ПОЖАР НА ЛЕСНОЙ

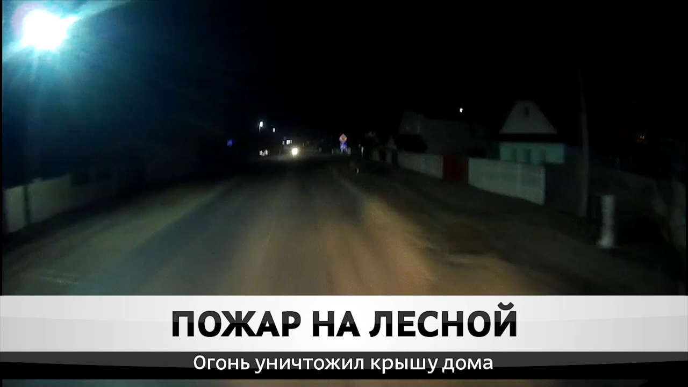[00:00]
Ночь, улица, фонарь. Люди на лесной подрываются с кровати от оглушительного рева сирены.